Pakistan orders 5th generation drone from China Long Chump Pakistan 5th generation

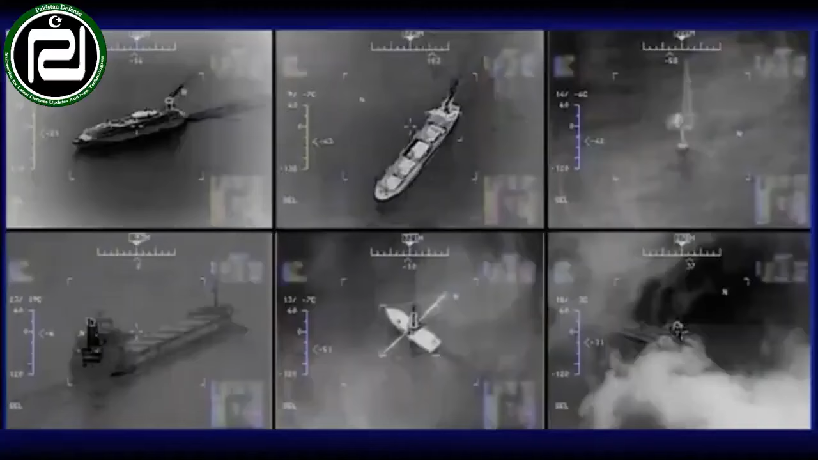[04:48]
سکتی ہے اس کے ساتھ ساتھ اس میں اپٹیکل پورٹ بھی لگایا گیا ہے اس میں دن اور رات میں کام کرنے
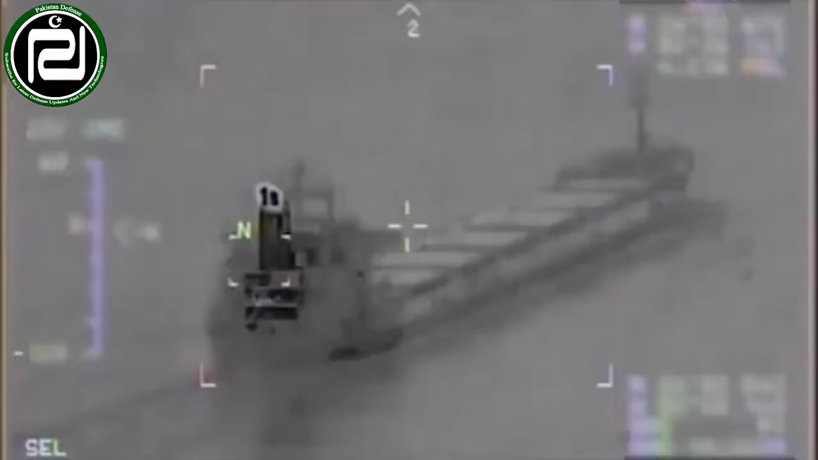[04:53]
والے کیمرے انفر ریڈ لیزر لائٹ بھی لگائی گئی ہے اس کی وجہ سے یہ ٹرون رات کی تاریخی میں بھی اسی طرح کام کرتا